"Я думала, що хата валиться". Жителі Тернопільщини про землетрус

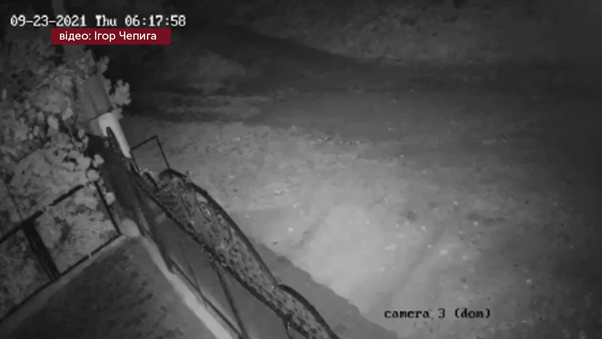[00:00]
Це відео з камер спостереження у будинку в селі Малівці, що за 25 кілометрів від Чорткова. Його надав житель села Ігор Чепига.
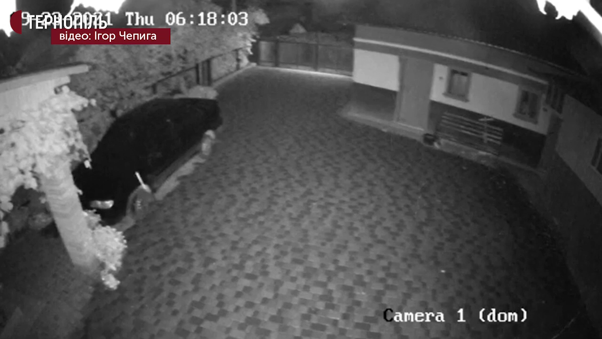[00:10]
А це село Пробіжна, за 20 кілометрів від Чорткова.
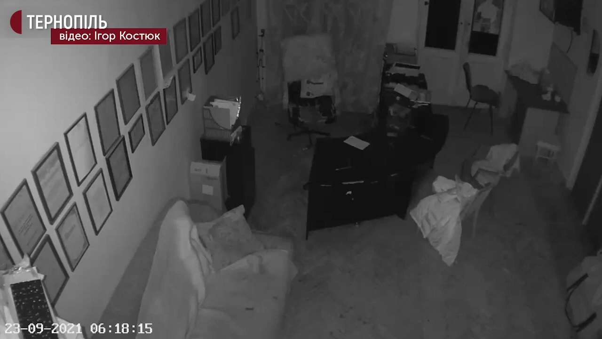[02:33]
Камера в його офісі, ще на вулиці Острозького, зафіксувала, як о 6-18 почали тримкіти стіни та меблі. Землетрус зафіксували прилади головного центру спеціального контролю о 6-17, розповів заступник начальника центру Олександр Ляшчук.